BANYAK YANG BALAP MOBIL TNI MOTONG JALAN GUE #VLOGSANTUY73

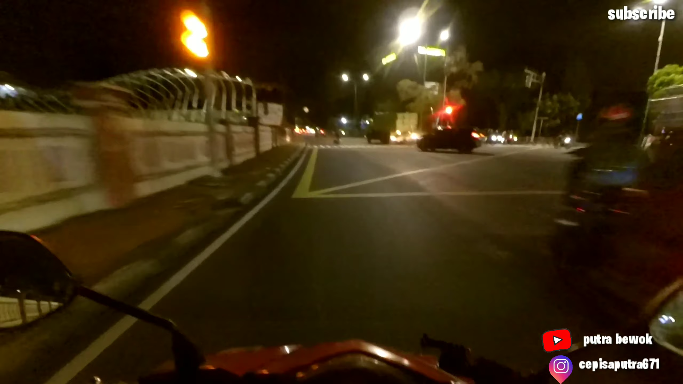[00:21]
Kali ini gue seperti biasa muter-muter Jakarta di malam hari. Nggak ada berhenti-berhentinya untuk cari konten. Ya beginilah kalau gue, supaya viewer gue naik, supaya apa, subscriber gue naik, karena jujur susah banget nyari viewer itu.
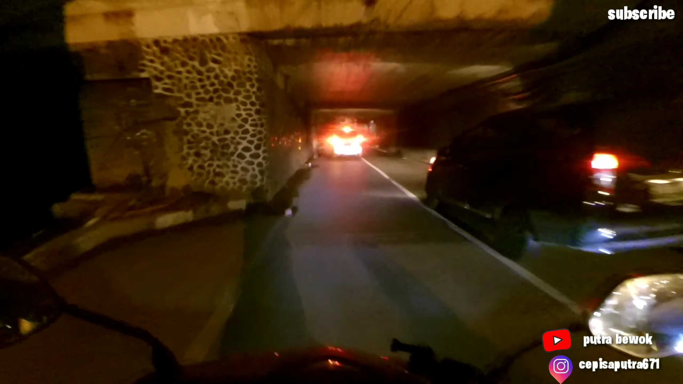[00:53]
Wih, awas mas, nabrak lo, kenceng-kenceng banget. Sorry.
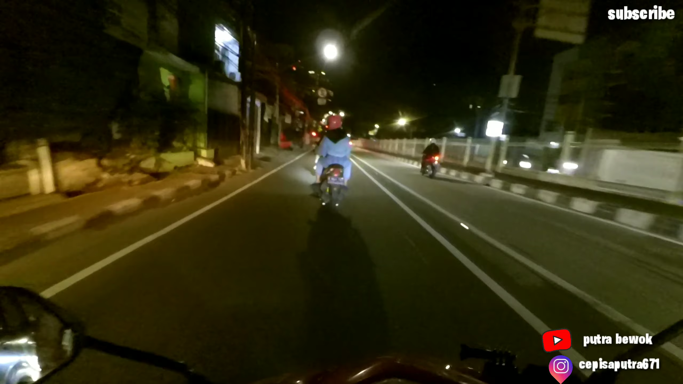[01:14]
Kenceng amat sih. Kenceng-kenceng mas, ntar nabrak lo. Let's go. Ngebut malam kali ini. Aduh, gitulah kalau orang yang lagi kalau bawa cewek sosok gitu, so dipeluk lah, so di inilah.
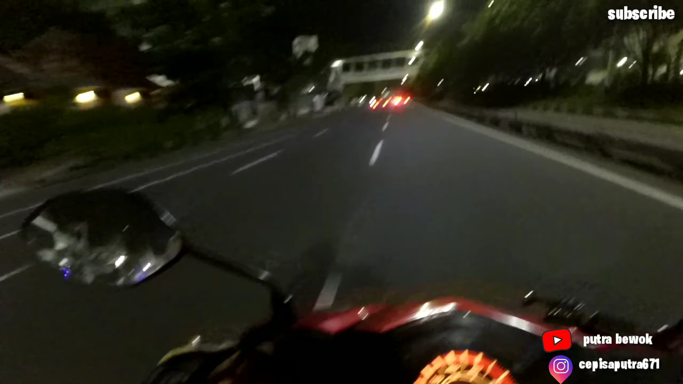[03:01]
Gambir. Biasanya gitu tuh. Gila ya. Gua malon-alon gitu. Ngebut, kebut. Hati-hati lo jatuh ntar. Mereka kan pada nguyur kan. Oh. Trek lagi no.